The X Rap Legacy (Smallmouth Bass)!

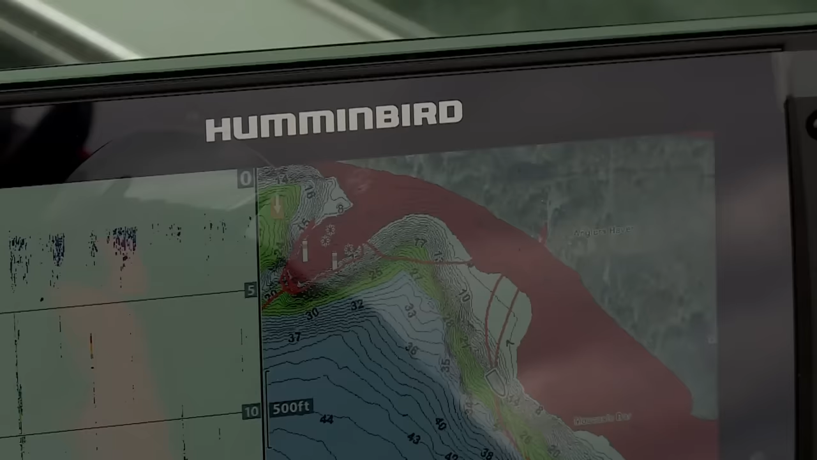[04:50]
On my Lake Master map chip, you can see it shows the big structure, but then it marks where these big boulders are.
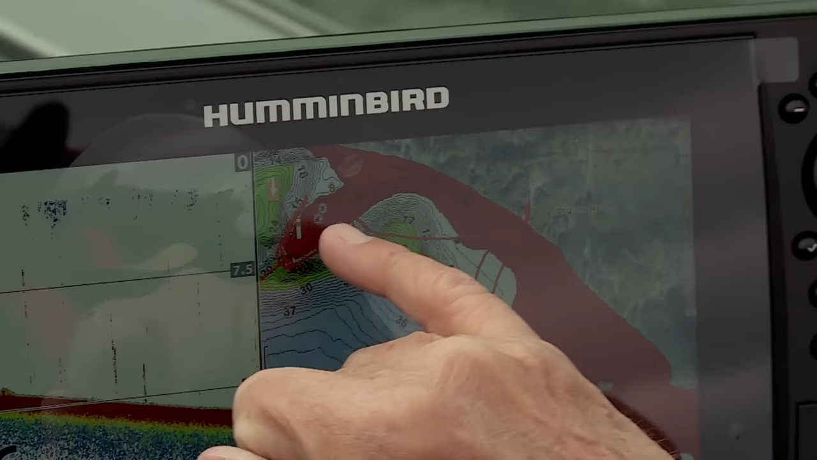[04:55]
on top of it. You got the buoys, but it shows you where the rims of boulders are. And I've got this scattered all over the lake. I can look where are the shallow water boulders like this. And that helps me zero in this time of the year,
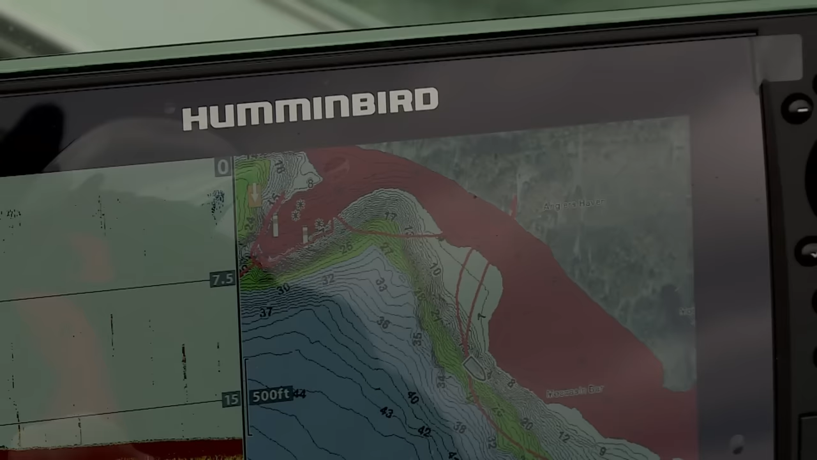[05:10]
early in the season, when these fish are getting ready to come up.